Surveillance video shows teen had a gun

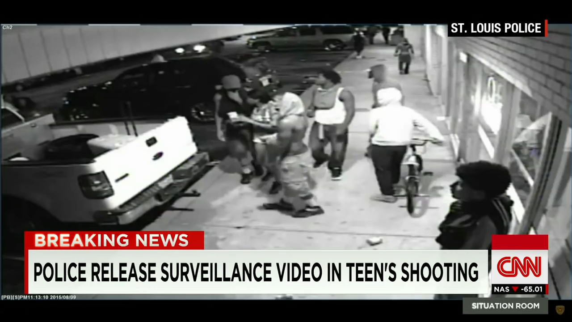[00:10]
And if you look, you'll see people scatter, and then suddenly you will see someone run up and very quickly flash a gun as they're running towards where the shooting is coming from. While everyone else is trying to take cover, you can see a person with a gun running towards very quickly where the shooting is from. Now, the video is in black and white. If it was in color, police are saying, you know, if you take a look at what he has on, and then you look at the person who we also have video of that has on red pants and a white T-shirt,